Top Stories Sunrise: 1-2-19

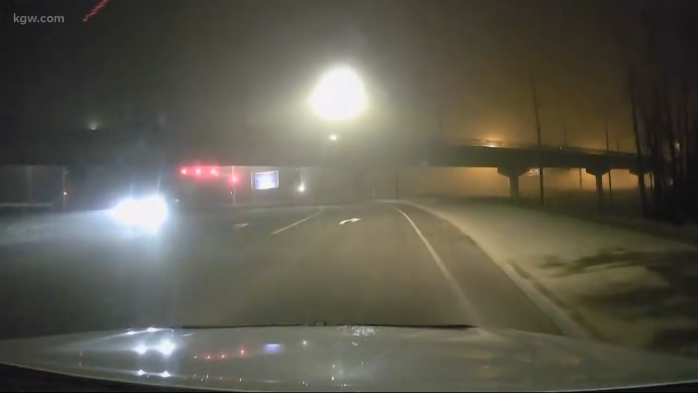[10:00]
It is cold out there on this Wednesday. There's dense patchy fog. Some of the fog is freezing, so those roads could be slick. That's a live picture from our photographer Eric Patterson. He's been out and about all morning in Drive 8. So right now he's in the Delta Park area in North Portland. Eric, what are conditions where you are? What are you seeing? Hey, good morning, guys. Happy New Year as well. I'm turning north here on Denver off of Delta Park.